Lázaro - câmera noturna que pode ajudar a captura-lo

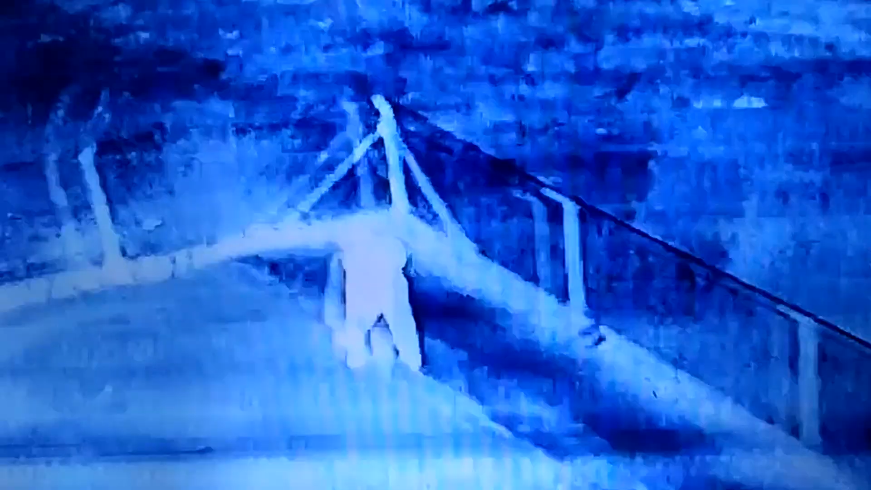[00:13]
a visão das câmeras térmicas ela é muito melhor do que a infravermelho,
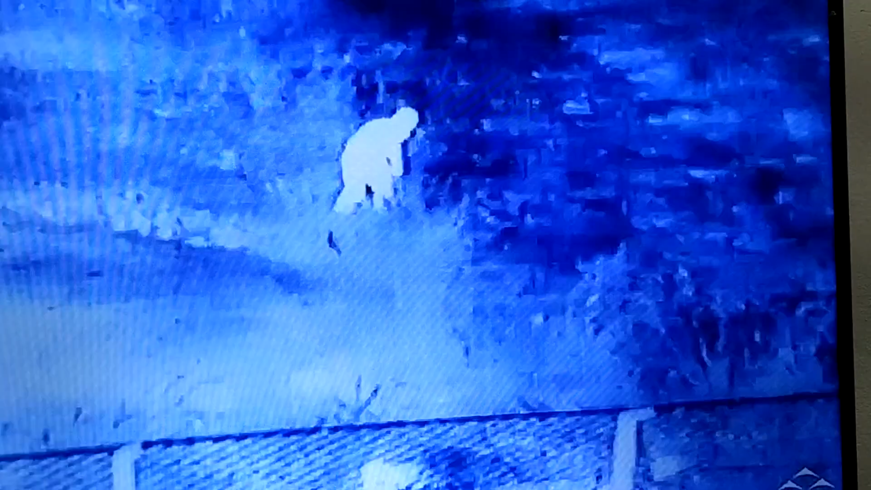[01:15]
só se ele estiver morto frio mas se estiver com calor aí de presença, olha aí uma camerazinha dessa aí,
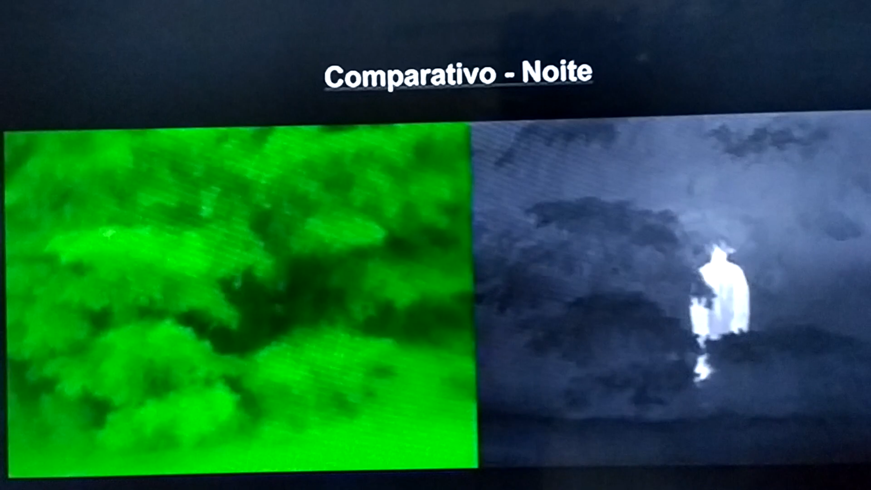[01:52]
na câmera térmica aí, agora vamos para outro exemplo aí na mata,
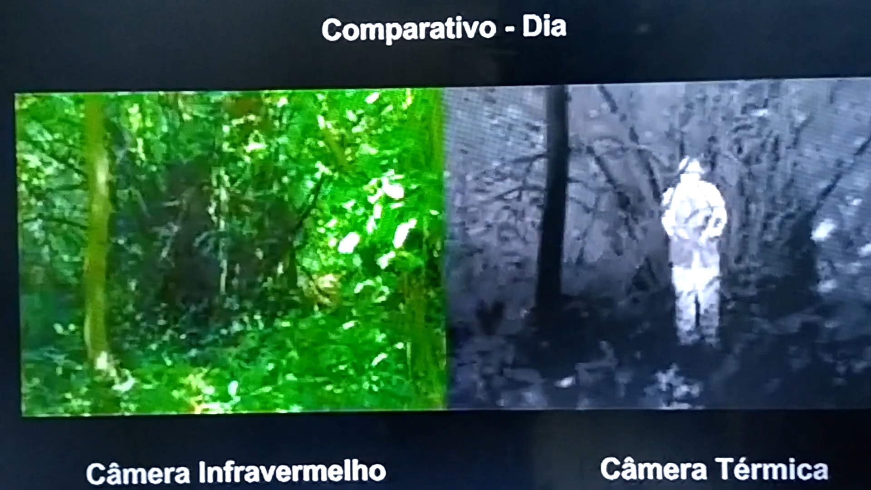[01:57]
de manhã, câmera infravermelha
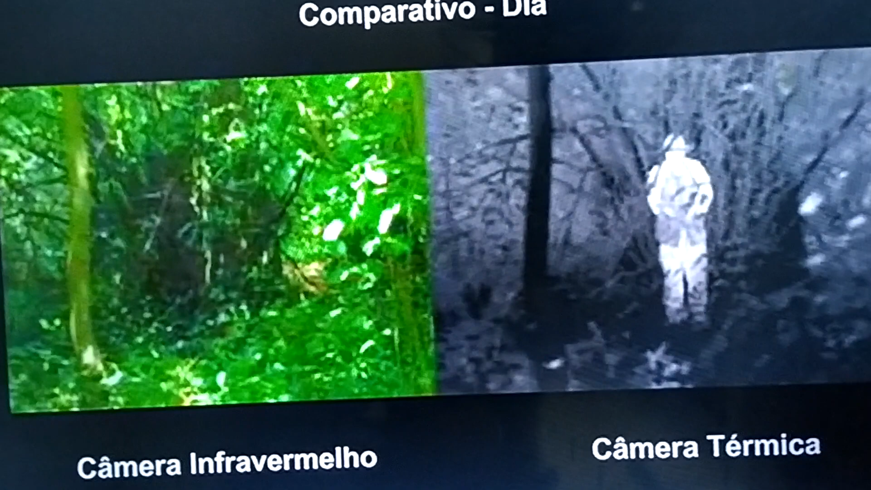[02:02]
olha só como a câmera térmica é mais eficiente e aqui nós temos aí um possível afogamento você nem consegue ver a pessoa aqui com a visão térmica aí, tá?
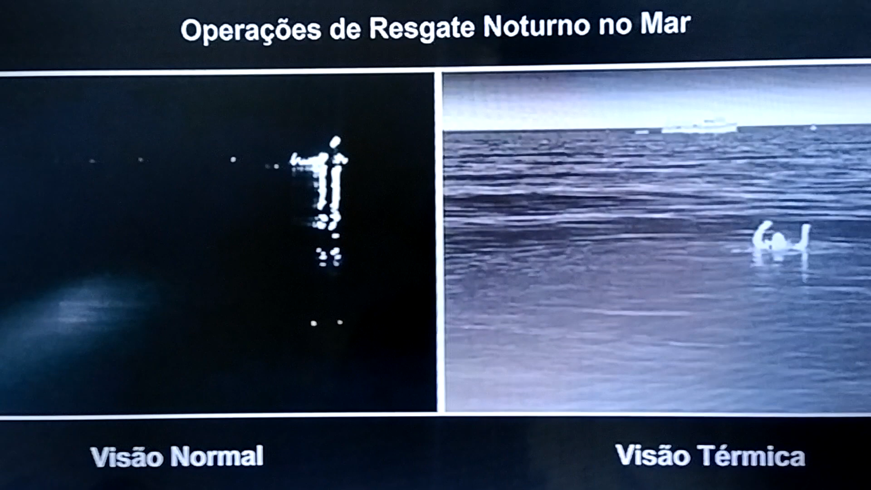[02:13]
operação de resgate no mar, que é uma tecnologia já usada